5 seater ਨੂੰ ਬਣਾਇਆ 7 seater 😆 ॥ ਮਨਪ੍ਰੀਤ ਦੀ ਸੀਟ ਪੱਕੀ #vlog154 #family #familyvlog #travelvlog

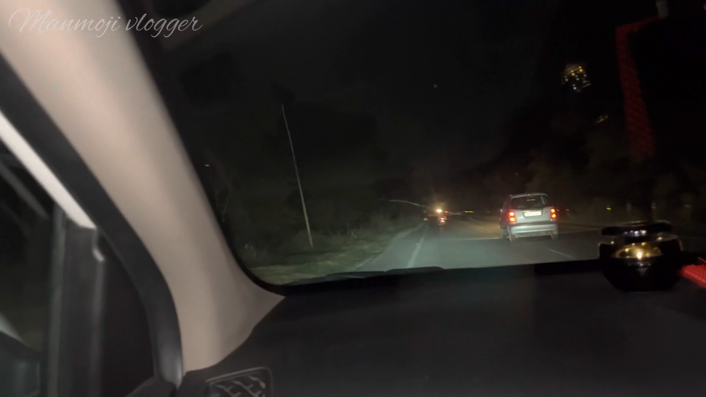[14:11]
ਹੀ ਸੀਗੀਆਂ ਮਨਪ੍ਰੀਤ ਉੱਥੇ ਹੀ ਛੱਡ ਆਈ ਸੀ ਤੇ ਹੁਣ ਲੱਭ ਰਹੇ ਹੁਣ ਦੇਖਦੇ ਹਾਂ ਅਸੀਂ ਕਾਮਯਾਬ ਹੁੰਦੇ ਕਿ ਨਹੀਂ ਬਾਕੀ ਪਤਾ ਨੀ ਪਿੱਛੇ ਨਾ ਰਹਿ ਗਿਆ ਹੋਵੇ ਉਹ ਵਾਲਾ
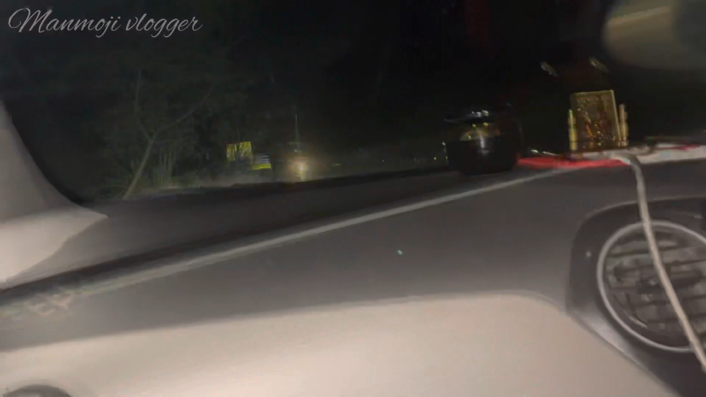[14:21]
ਆ ਸਰ ਤਾਰ ਨੀ ਹੈਗੀ ਚੱਲ ਵੀ ਤਾਰ ਨੀ ਹੈਗੀ ਇੱਧਰ ਤਾਰ ਹੈ ਉਹ ਸਾਹਮਣੇ ਹਾਂ
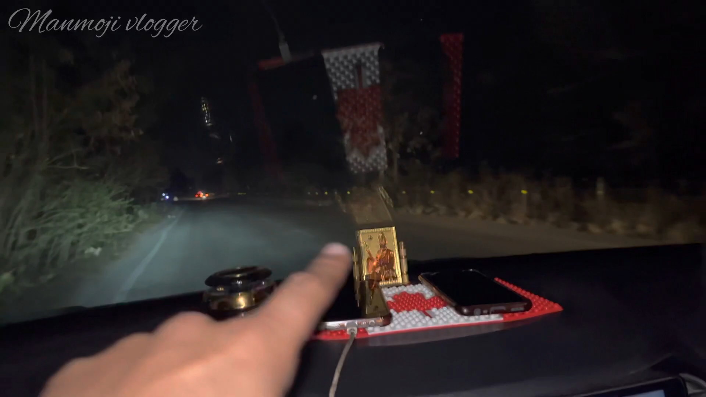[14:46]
ਲੱਭਣੀਆਂ ਬਹੁਤ ਜ਼ਰੂਰੀ ਇੱਧਰ ਤਾਂ ਵਾੜ ਹੈ ਉਹ ਤਾਂ ਵਾੜ ਨੀ ਸੀ ਹੈਗੀ ਆਹ ਵਾਲੀ ਨਾ ਆਹ ਜਿਹੜੀ ਆ ਤਾਰਾਂ ਦੀ ਵਾੜ ਹੈ ਉਹ ਨੀ ਸੀ ਹੈਗੀ ਬਸ ਉਹੀ ਸਾਡੇ ਕੋਲ ਪਛਾਣ ਹੈ ਤੇ ਇੱਧਰ ਆਪਾਂ ਇੱਧਰ ਦੇਖ ਲੈਣਾ ਆਹ ਵਾਲੀ ਸਾਈਡ ਤੇ
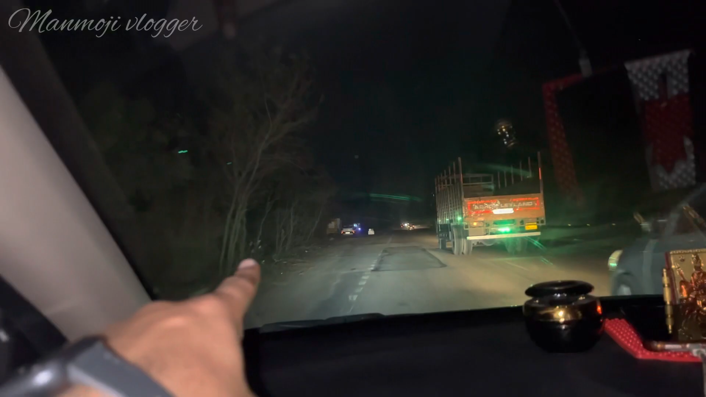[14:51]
ਹਾਂ ਦੇਖਦੇ ਆ ਜੇ ਜਿੱਥੇ ਲੈਟਰਿੰਗ ਕੀਤੀ ਸੀ ਨਾ ਨੰਨੂ ਨੇ ਪੋਟੀ ਕੀਤੀ ਸੀ ਬਸ ਉਹ ਜਗ੍ਹਾ ਅਸੀਂ ਲੱਭ ਰਹੇ ਆ ਕਿਉਂਕਿ ਉਹ ਜਗ੍ਹਾ ਲੱਭ ਗਈ ਤਾਂ ਚੱਪੜਾ ਵੀ ਹਾਂ ਚੱਪੜਾ ਵੀ ਉਹਦੇ ਕੋਲ ਹੀ ਲਾਈਆਂ ਸੀ ਬਸ ਤਾਰ ਨੀ ਸੀ ਤਾਰ ਪੱਟਦੀ
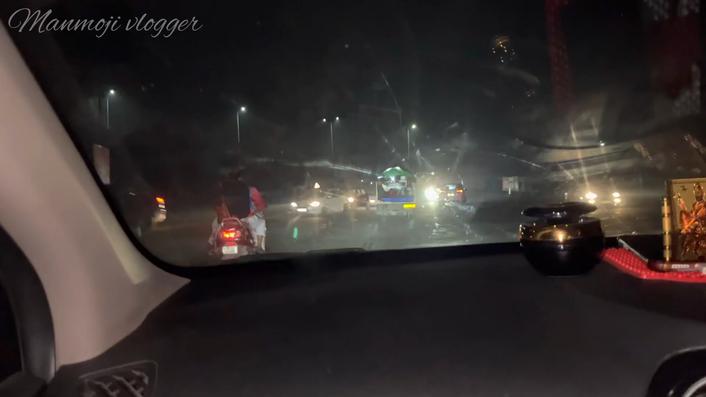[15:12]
ਤੇ ਹੁਣ ਅਸੀਂ ਮੇਰੇ ਖਿਆਲ ਨਾਲ ਲੁਧਿਆਣੇ ਵਾਲੇ ਰੋਡ ਤੇ ਆ ਗਏ ਆ ਜੀ ਪਰ ਨੰਨੂ ਦੀ ਪੋਟੀ ਨੀ ਲੱਭੀ ਸਾਨੂੰ